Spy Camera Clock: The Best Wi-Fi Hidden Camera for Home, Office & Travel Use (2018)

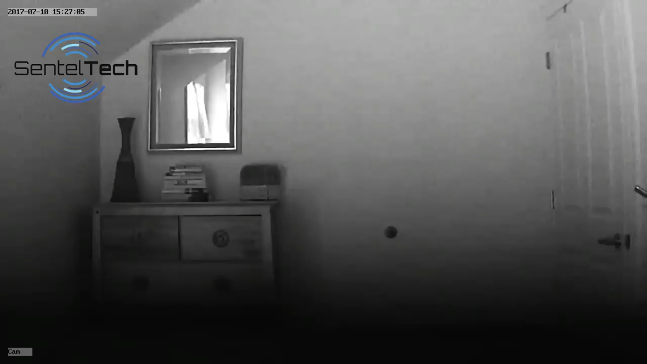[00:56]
With the TU-64 you can switch easily and effortlessly between the different camera sensors, allowing you to capture every detail in all lighting conditions.
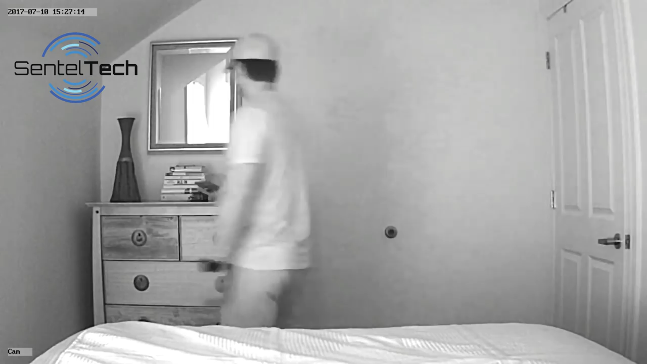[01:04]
This camera offers professional grade quality and is hands down one of the most versatile and easy to use Wi-Fi spy cameras.